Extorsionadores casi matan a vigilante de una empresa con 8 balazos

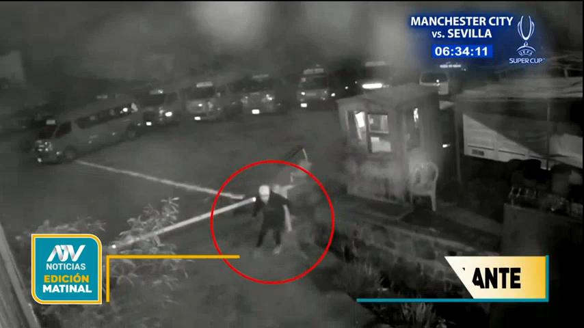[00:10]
O sea, este sujeto va a la ventana y dispara de frente. Esto pasó en San Juan de Urigancho, pero Carlos Medina ha estado cubriendo esa noticia y otras más. Carlos, buenos días.